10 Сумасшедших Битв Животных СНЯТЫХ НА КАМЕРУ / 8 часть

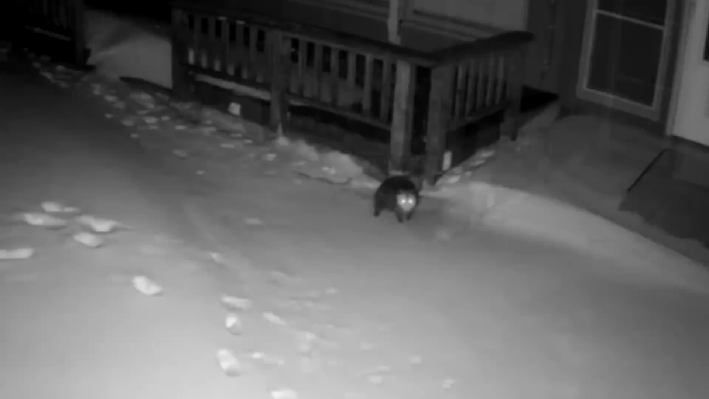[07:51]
Бедный опоссум даже не понял, что произошло. Его атаковала злобная куница. Всего за пару минут хищница задушила свою добычу, а потом уносит в нору для поедания.